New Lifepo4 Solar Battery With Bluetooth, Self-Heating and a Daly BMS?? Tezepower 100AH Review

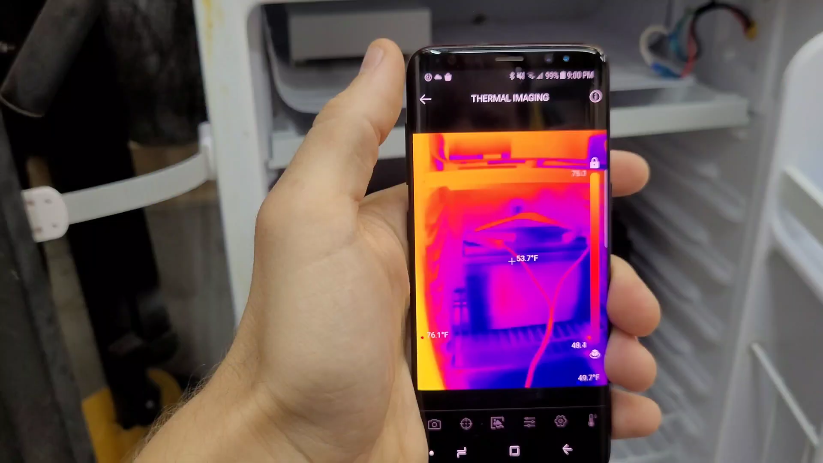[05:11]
On screen: spot 53.7°F
So we've got a nice hot spot in the middle of the battery there. Nothing down the sides, but you can tell the heaters are on for sure.
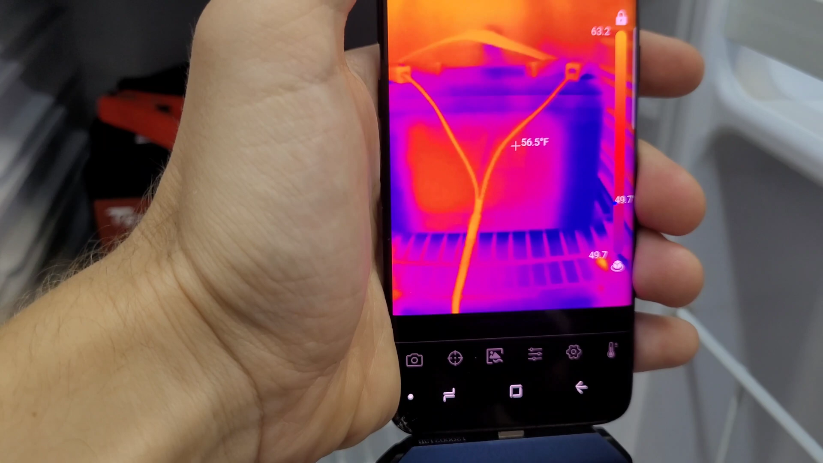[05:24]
On screen: spot 56.5°F
That's pretty cool. That's a feature I've not got to play around with yet on one of these lithium batteries. So that's pretty nice.